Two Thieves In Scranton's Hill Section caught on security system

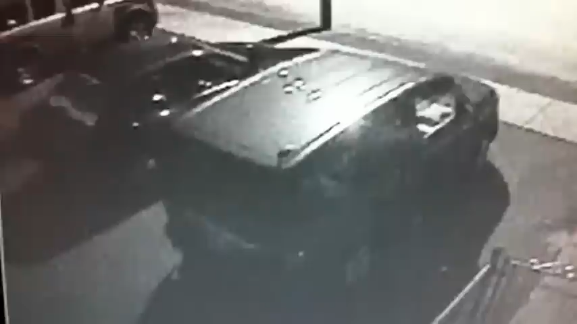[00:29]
door inside the car they steal an iPod touch valued at about $300 the men check other cars on the block they